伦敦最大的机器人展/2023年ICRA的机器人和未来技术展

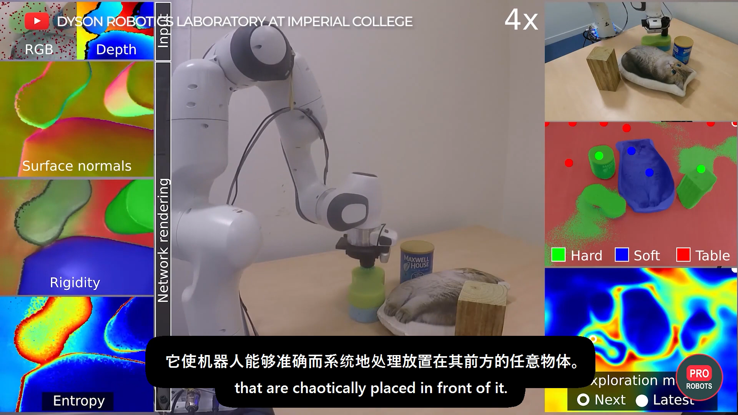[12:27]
The system can accurately estimate the location of multiple objects using real-time multi-view vision.
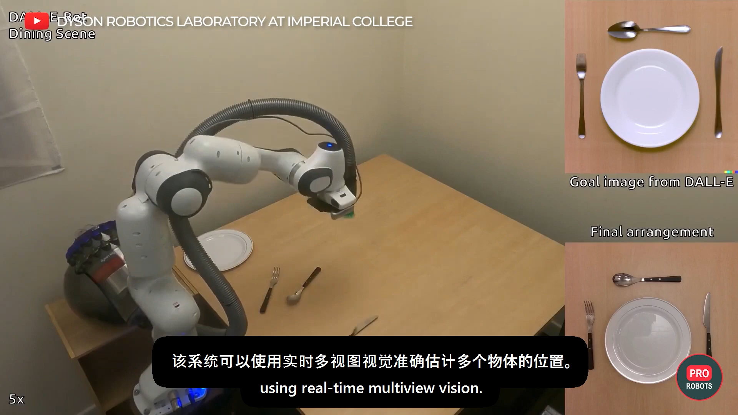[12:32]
The robot then moves and RGBD accumulates
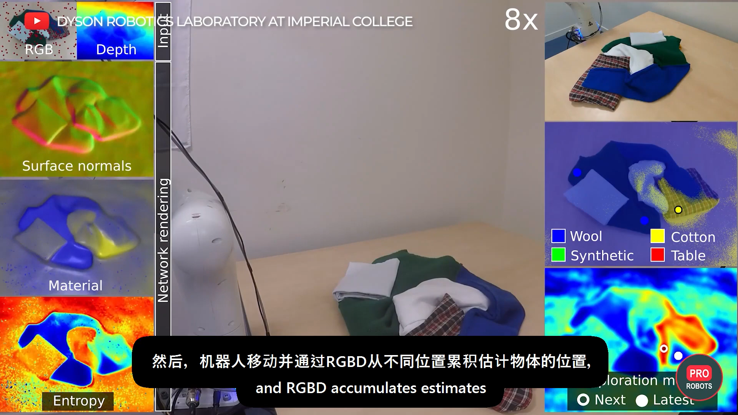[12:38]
estimates of the object's positions from different positions and combines them.